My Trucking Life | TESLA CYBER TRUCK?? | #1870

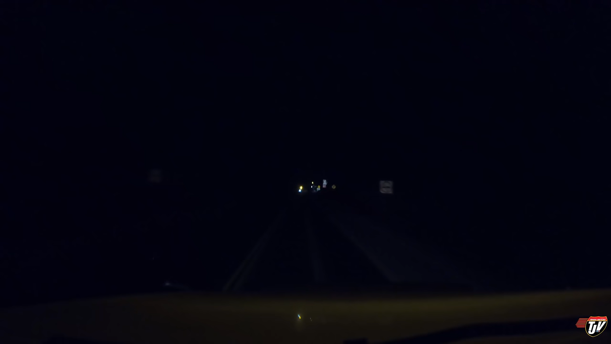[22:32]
Oh, I know you can't see it, but on the right here. The Welcome to Manitoba sign. Welcome. Crossing border, entering Manitoba. I already told him, Karen. So I'm going to stop here at the scale, even though it's not open. I'm going to stop here because it's not open. Take a little break, walk the weasel, and stretch my legs a little bit. It's a bit of a long drive through those two-lane roads, but now we have two lanes for probably another 5 miles or so.
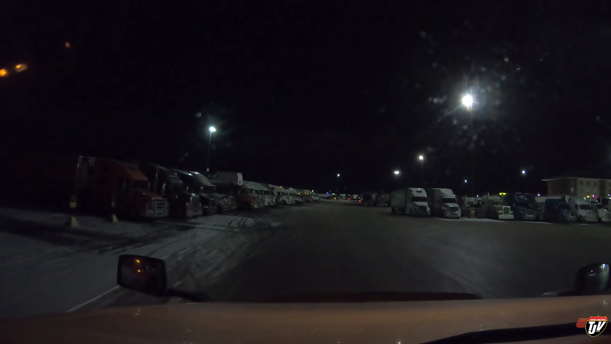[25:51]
Oh, it is pretty full already. Yikes. I was hoping to get in one of these spots on the left here and sort of back straight in out of the aisle here, whatever you'd want to call it. Because then you're guaranteed not to get blocked in, right? Well, those are all taken already.